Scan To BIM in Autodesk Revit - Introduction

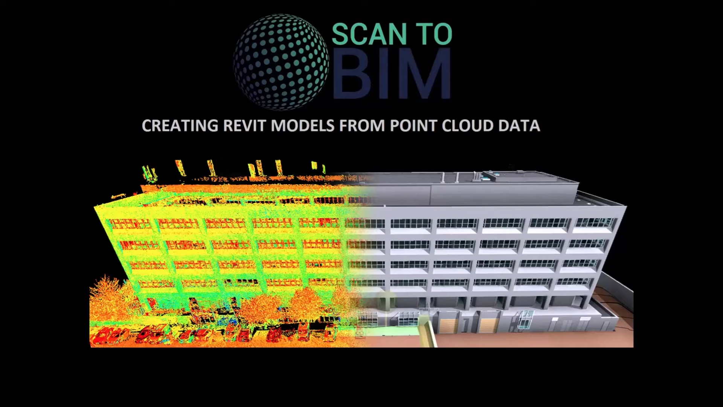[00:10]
Due to the nature of the datasets from laser scanning it is worth mentioning that there is no sequential method to the 3d modeling process from point cloud data,
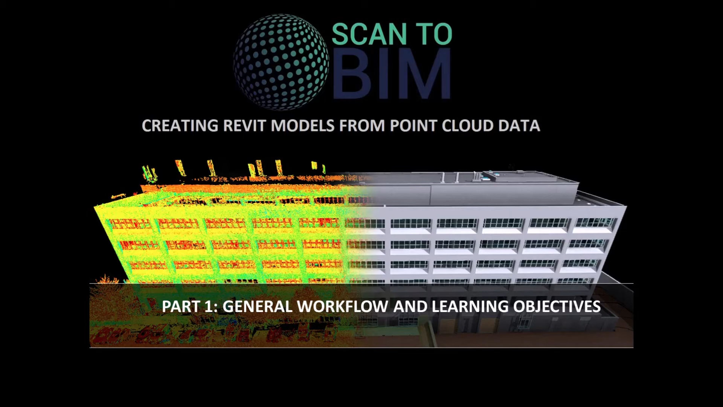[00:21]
therefore a combination of different methods may be used to achieve the required results. There are three major steps to creating a 3d model from point clouds.